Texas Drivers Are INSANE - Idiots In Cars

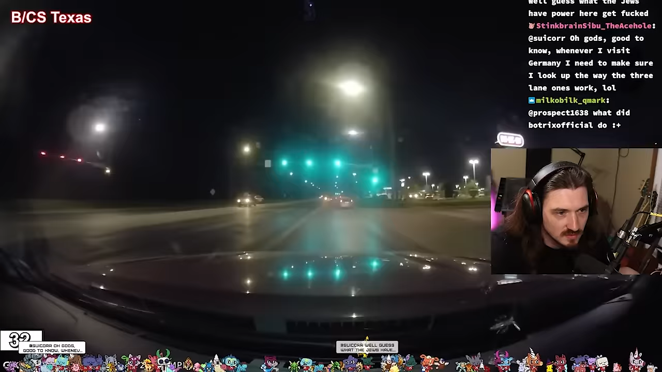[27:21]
Left turn? No? Okay, just an idiot. Okay, Garmin, save video.